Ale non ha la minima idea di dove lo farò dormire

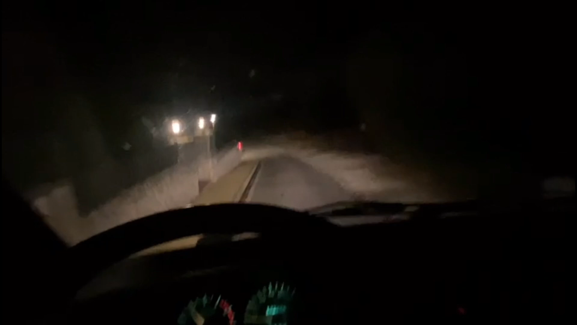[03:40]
lo spagnolo che mi ospiterà per dormire sto facendo una strada molto impervia in salita che il furgone vi tocca andare su in prima da carico con me